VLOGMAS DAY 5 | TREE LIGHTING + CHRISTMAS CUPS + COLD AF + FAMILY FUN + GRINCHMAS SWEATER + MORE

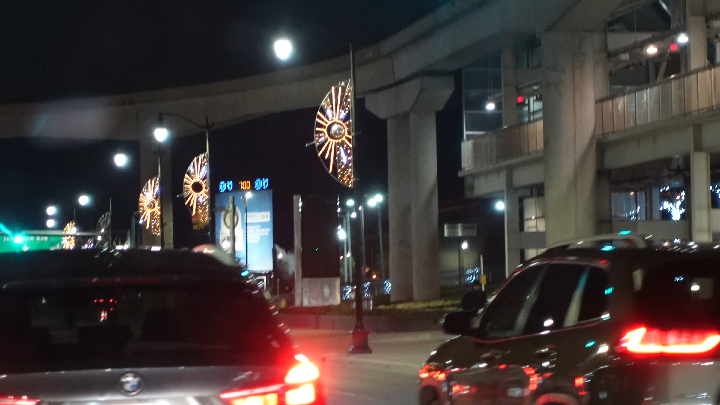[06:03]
Oh my god. Oh my god, it looks adorable.
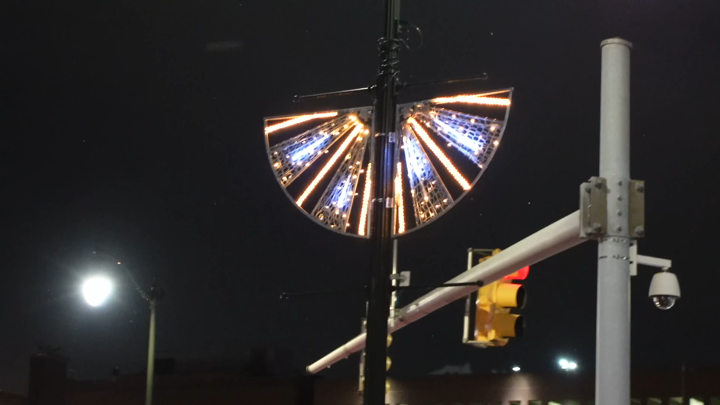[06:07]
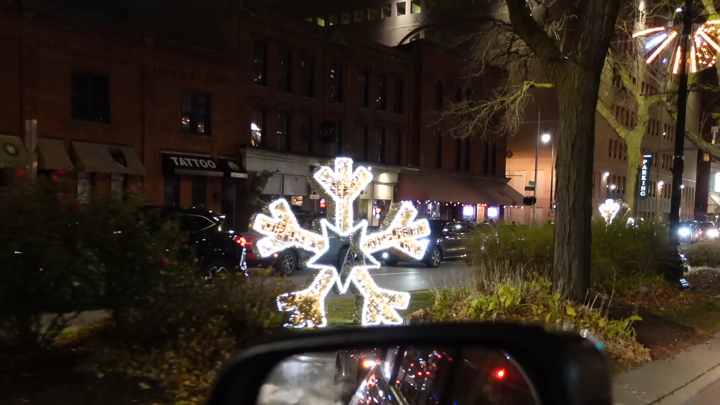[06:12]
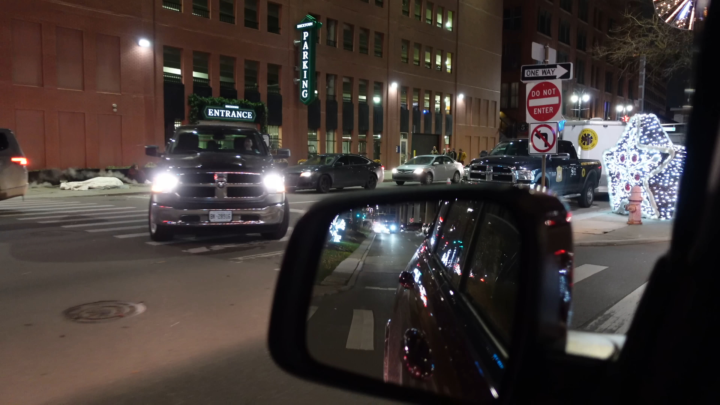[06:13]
Traffic, looking for my chapstick. Feeling kind of car sick. There's a Ford Maverick.